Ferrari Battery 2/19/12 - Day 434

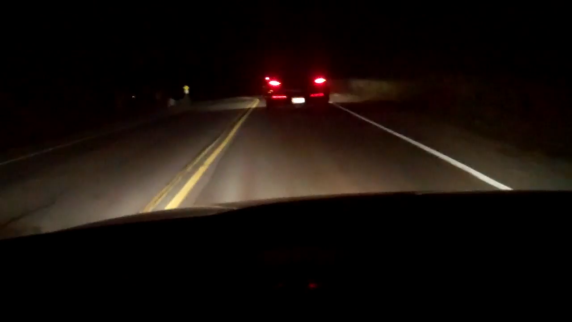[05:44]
So, if this line goes dashed, we're blowing by it. But, I'm going to go home through Peninsula and take some of the windy country roads around here.